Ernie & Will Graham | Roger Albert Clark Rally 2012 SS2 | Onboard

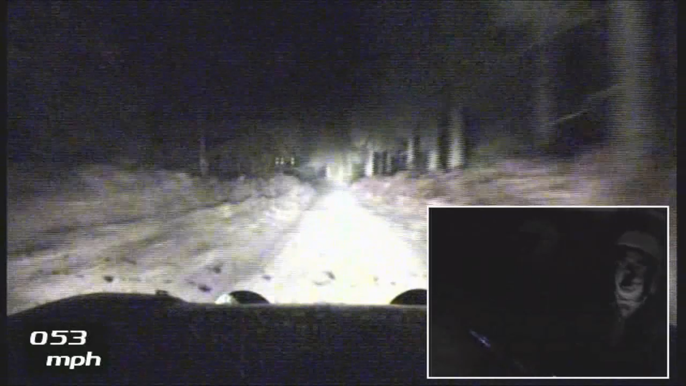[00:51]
Left one, 200. And then a left three. Left three. And then a very, very long right three opens for 300. Very, very long right three. Very, very long. Just keeps going. And then there's 200. Yep, keep going.
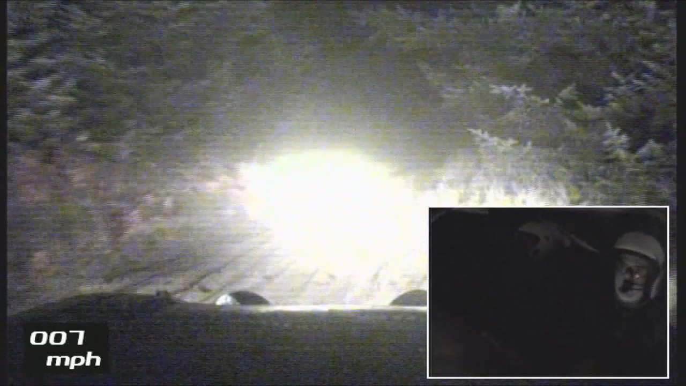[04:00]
Square left on arrows. Square left on arrows. And 200. A right six on arrows.